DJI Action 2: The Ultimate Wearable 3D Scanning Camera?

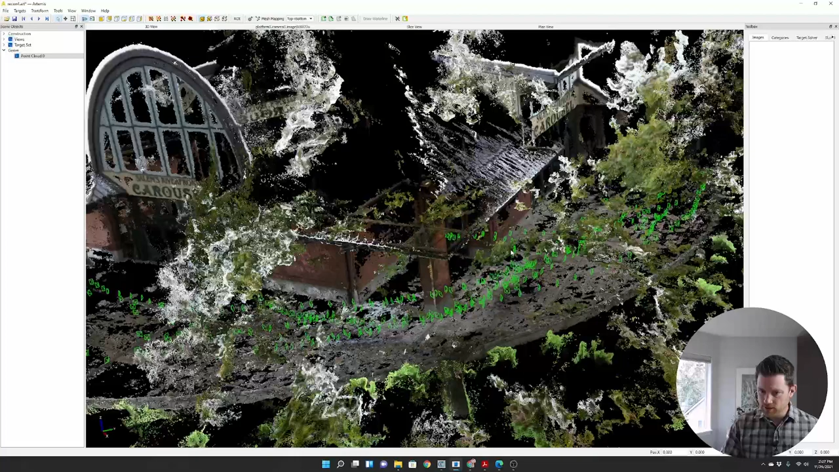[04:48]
In this area, I was even more under trees. I zoomed in, but even so, look at that.